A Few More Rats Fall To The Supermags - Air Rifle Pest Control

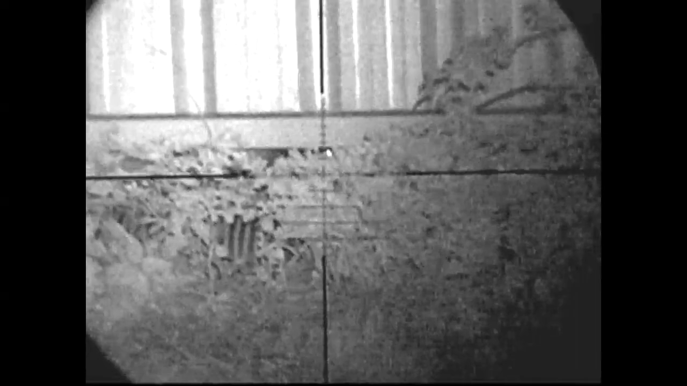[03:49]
to get a fourth here but again the undergrowth and the grass really hampers me getting a shot